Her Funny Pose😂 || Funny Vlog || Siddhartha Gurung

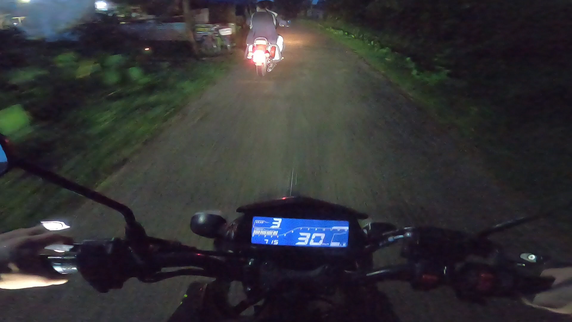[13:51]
पानी पऱ्यो पानी पऱ्यो पानी ल्याऊ मलाई भ्लग गर्न दिनु जस्तो छ है रात परिसकेछ त्यही माथि पानी पनि परिरहेको छ ओ माई गॉड डेन्जर पानी पऱ्यो यार एकछिन रोक्न पऱ्यो थेत